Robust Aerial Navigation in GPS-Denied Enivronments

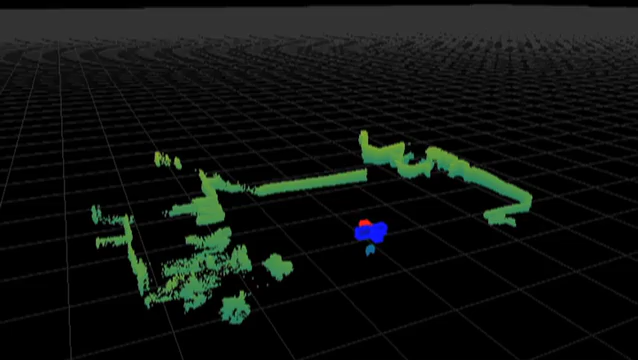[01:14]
These state estimates are accurate enough that we can accurately identify and locate a window in the 3D point cloud generated from the raw laser scans.
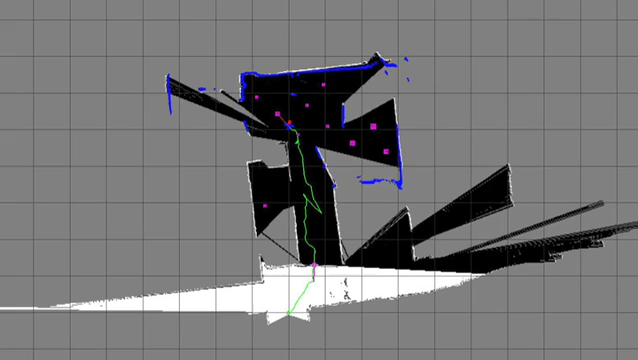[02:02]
The map generated by the SLAM algorithm also allows us to perform completely autonomous exploration of unknown environments.
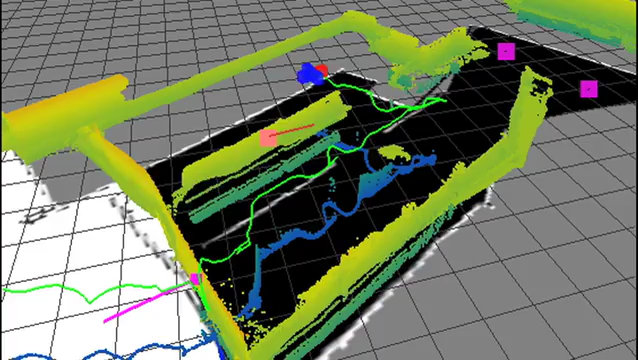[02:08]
The exploration module seeks to balance learning the geometrical extent of
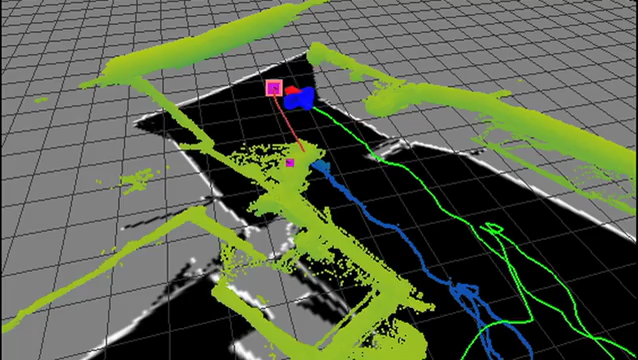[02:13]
the environment with sweeping known boundaries of the map for a visual target.